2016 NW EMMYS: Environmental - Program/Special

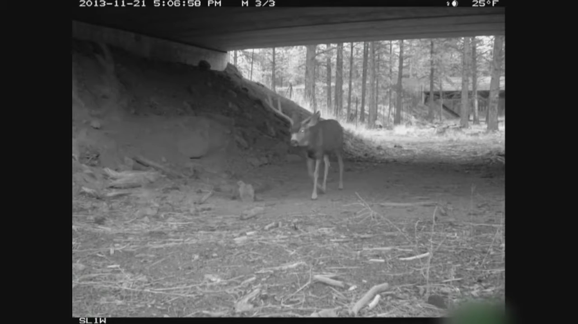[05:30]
We get weasels quite often, badgers, a lot of coyote activity. And we also had a bobcat that not only was using this structure to cross the highway,
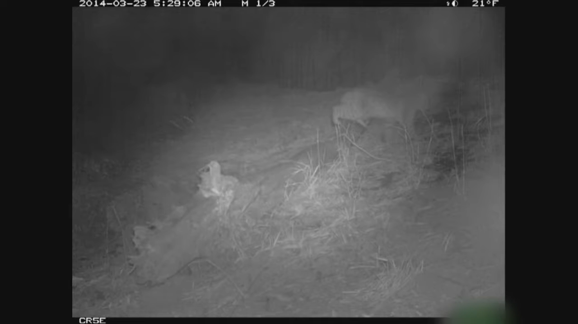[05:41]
but he was actually actively hunting in here, and we have pictures of him capturing prey. We had a coyote carrying what we think is a cat in its mouth in the last run of pictures.
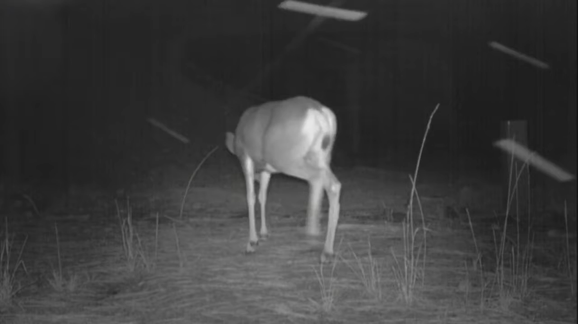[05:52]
This crossing is about far more than simply trying to prevent damage to cars. Deer need the help. It appears that the mule deer populations are declining in the western states. The numbers have estimated around 200,000 in this state right now.